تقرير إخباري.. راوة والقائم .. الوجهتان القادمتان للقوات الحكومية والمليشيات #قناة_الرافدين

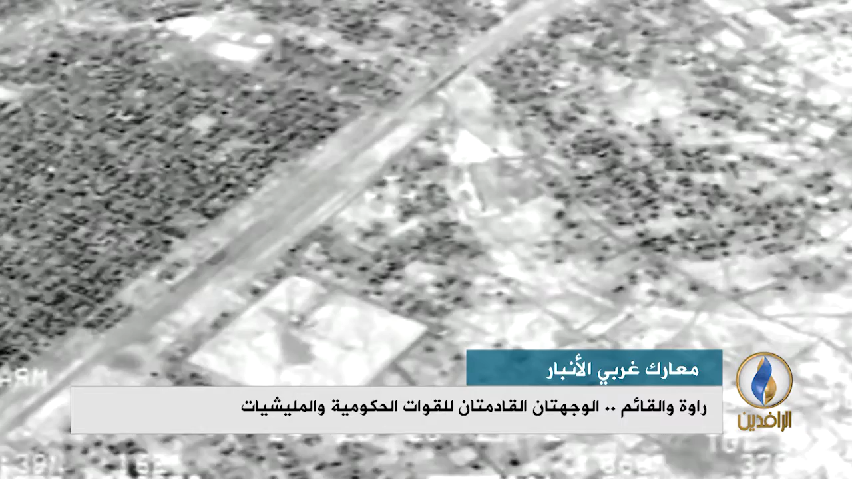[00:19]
بعد عمليات قصف ممنهجة على تلك المناطق بدأت منذ مطلع الشهر الجاري وما زالت مستمرة
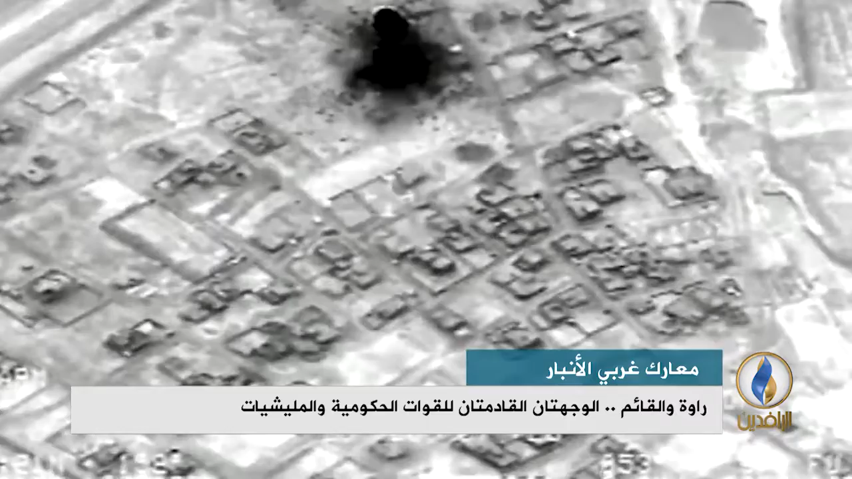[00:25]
اكثر من عشرين غارة جوية للتحالف الدولي والطيران الحكومي على مناطق
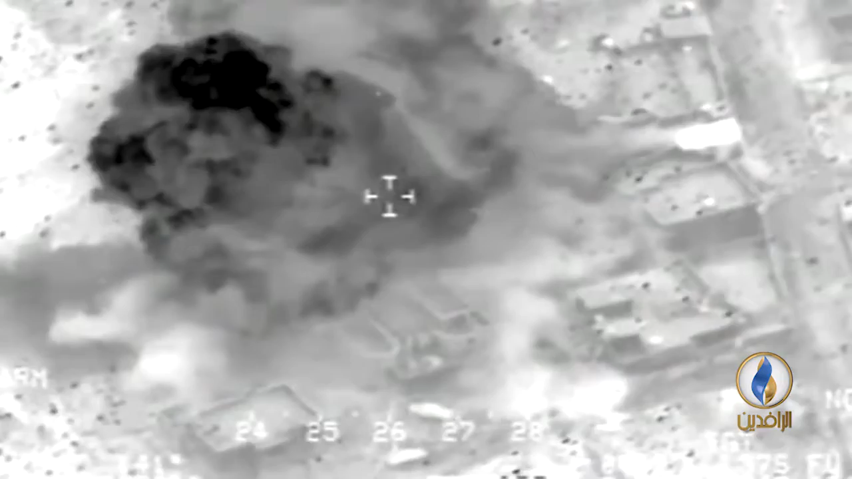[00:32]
اعالي الفرات منذ مطلع شهر تشرين الاول الجاري رافقها قصف مدفعي يومي اسفر عن سقوط عشرات المدنيين